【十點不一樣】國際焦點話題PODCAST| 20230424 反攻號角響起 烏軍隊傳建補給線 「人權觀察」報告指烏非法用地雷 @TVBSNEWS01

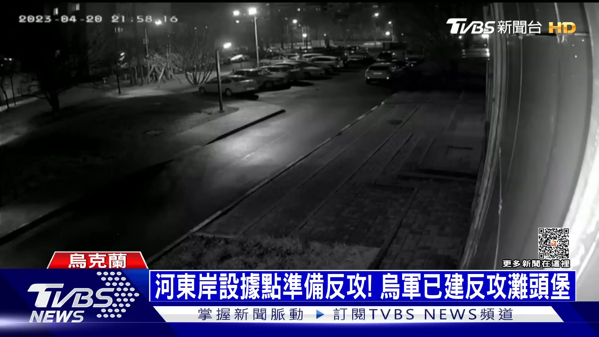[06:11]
暗夜中戰機聲呼嘯而過緊接著下一秒